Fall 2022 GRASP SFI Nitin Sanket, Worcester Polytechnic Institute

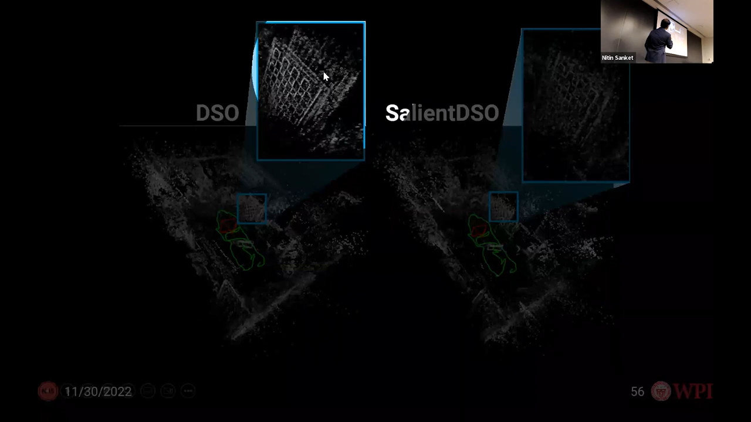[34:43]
Look at the checkerboard and these two planes are actually actually the same thing. There is some significant drift. Right? In our case, it's only. But notice that the features are not exactly as sharp as this because they're using saliency, which is fuzzy.